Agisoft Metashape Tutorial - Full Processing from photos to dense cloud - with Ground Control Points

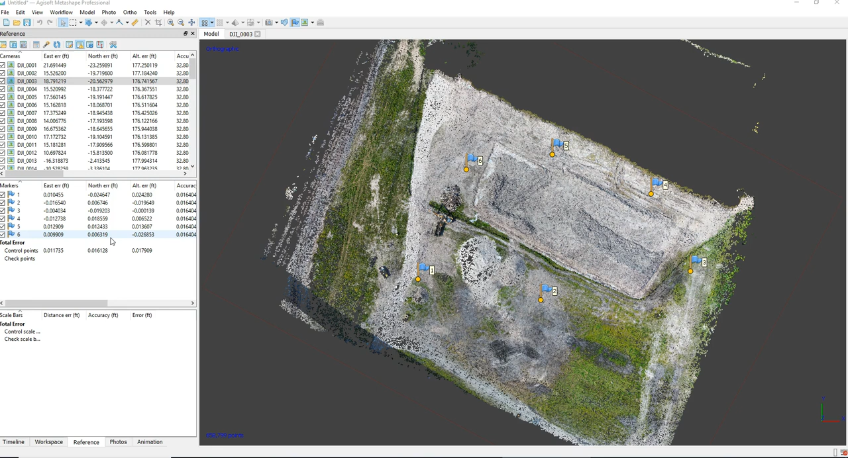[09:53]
So now you can see those accuracies are much better. You're down in the neighborhood of you know one hundred two hundredths of a foot which is about eighth to a quarter inch of estimated accuracy. So it's really constraining these and tying them to the ground control very accurately. So the next step here in the final one of this tutorial is go ahead and build a dense cloud. So I generally don't recommend using ultra high. But in depth filtering if you guys have any really good advice there on depth filtering feel free to comment below. And I'll typically calculate point colors. I don't know how much time it adds but it really does help the view.
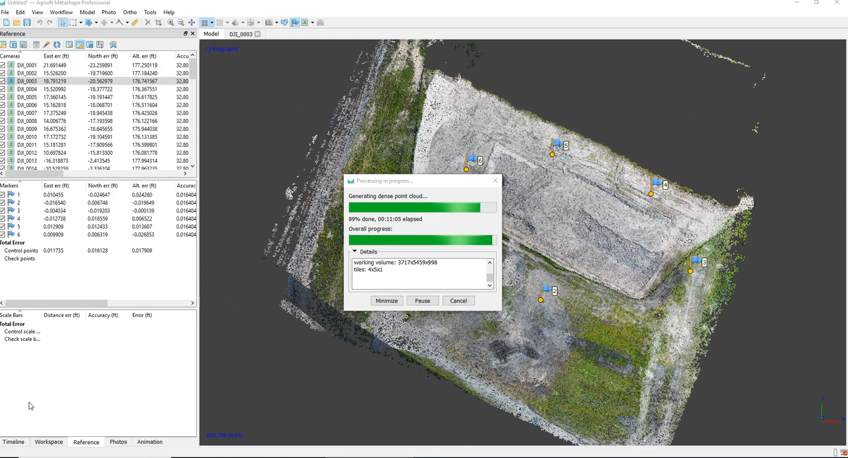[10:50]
I encourage you guys to use it. It really does save a lot of time especially if you don't have a really big graphics card. OK. Here's the final result. So this is the dense cloud processed with ground control.
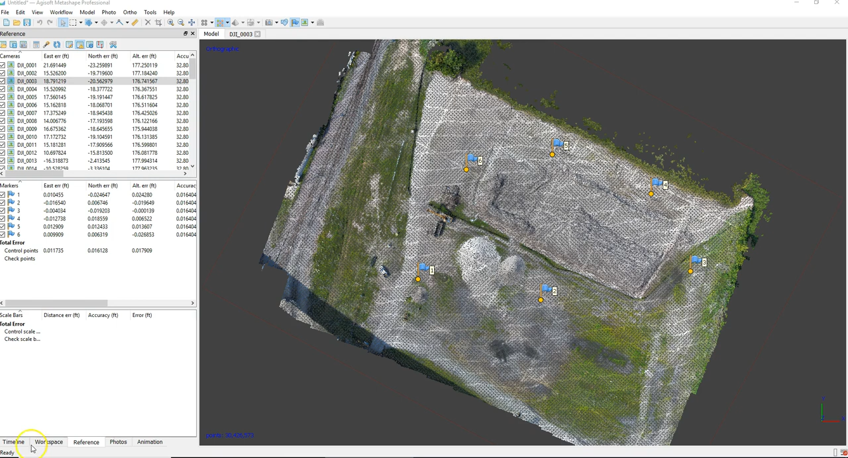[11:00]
And I'll kind of zoom in here and take you guys around these piles.
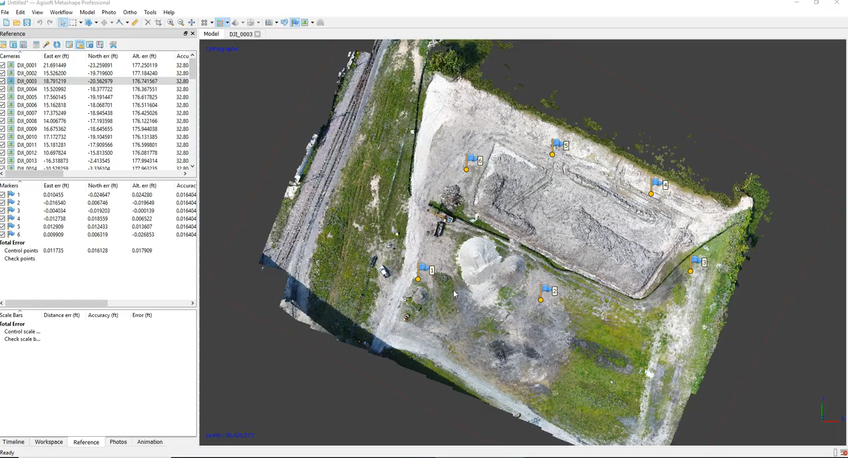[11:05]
And then you'll get a pretty good idea of the
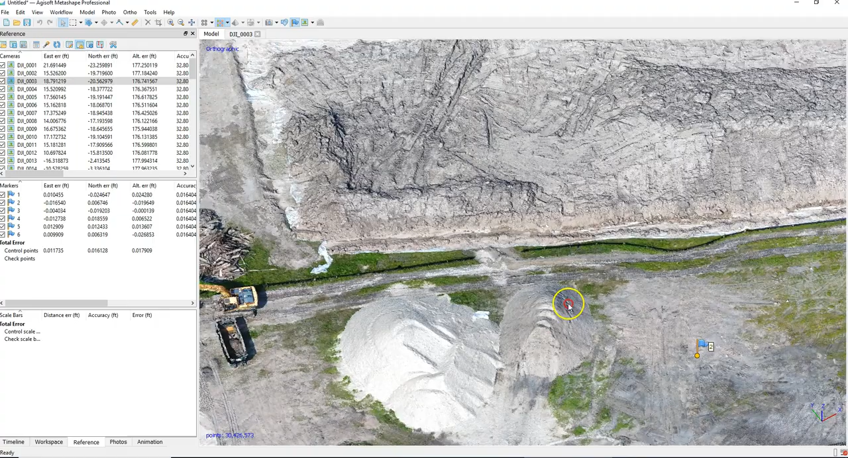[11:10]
density and the quality of this point cloud. It's really good.
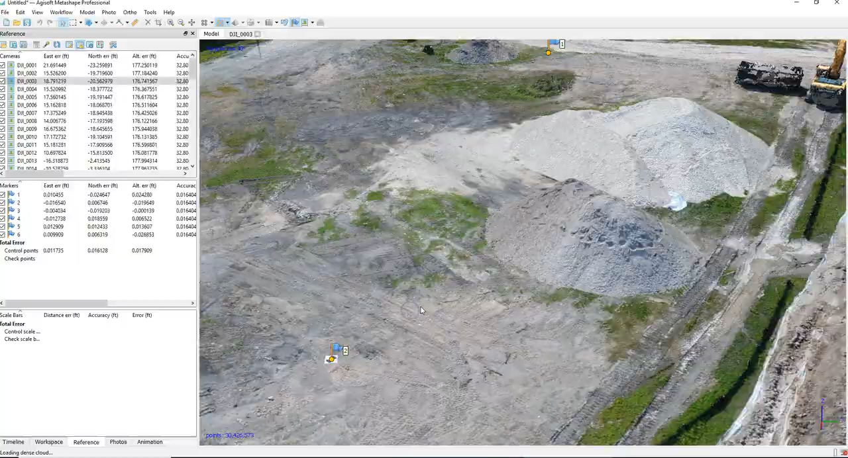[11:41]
And a little zoom in here to see the quality of that dense cloud and how it creates the colors that show that target.